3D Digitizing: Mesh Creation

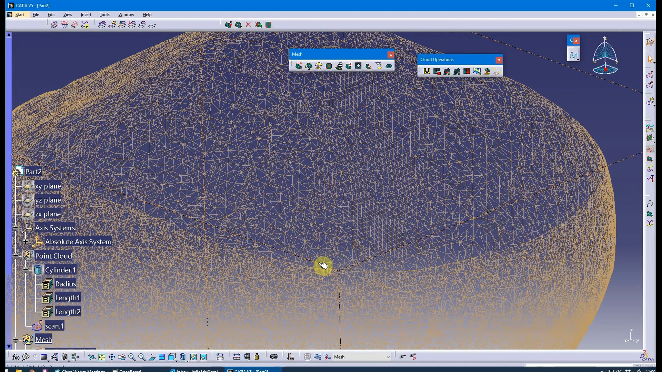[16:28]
and you can see it's a slightly lesser number so a couple of tools there you may want to think about just depends on the point cloud you bring in and the complexity of your mesh whether you want to optimize